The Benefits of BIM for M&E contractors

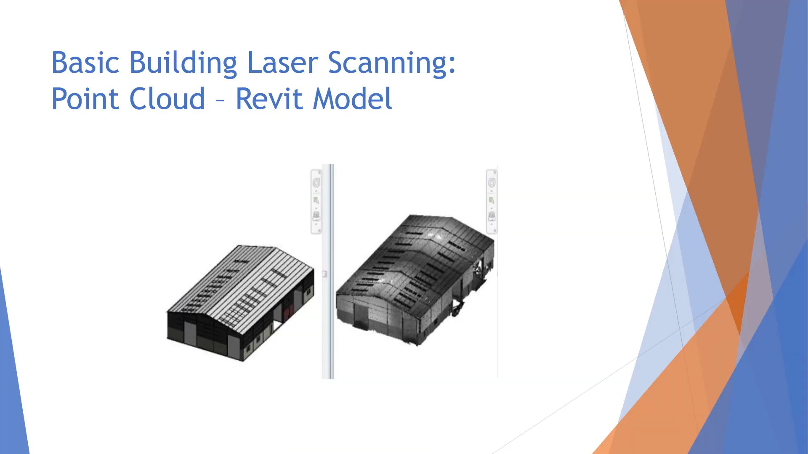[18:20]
This was a project out there, it was actually just a project out the Boyle Road in Carrick and Shannon, there was no BIM requirement on it, it was in the early days we wanted to see what the scanning was and how has it worked.
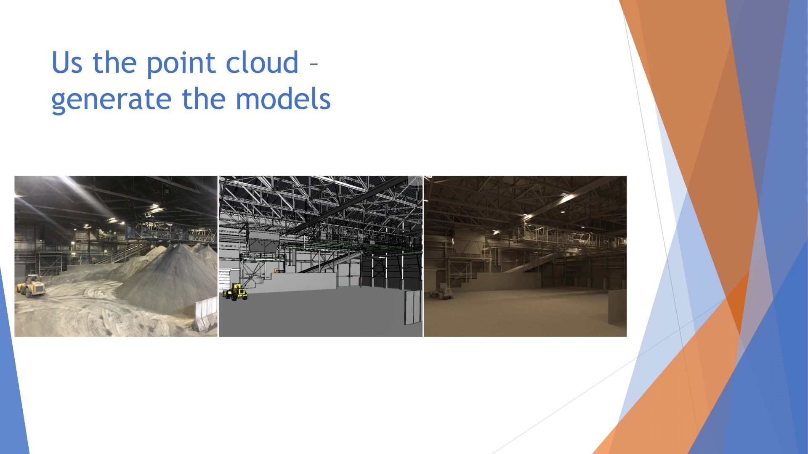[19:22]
everything was able to be done in the model and on the right hand side that's a render out of the model and on the left hand side is a photograph. The detail you can get is phenomenal.
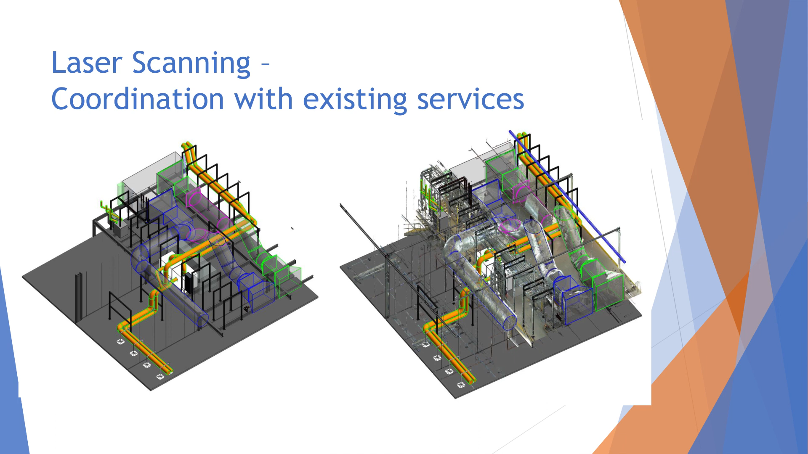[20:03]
Went over to the UK, scanned it and we were able to link the scan in with what we had done in the past and coordinate a full route. There was no clashes, no rework and no waste. So just another example of how you can use laser scanning. The laser scan is linked in on the right hand side there, you can just see where it's hitting off the ducts and everything that was installed.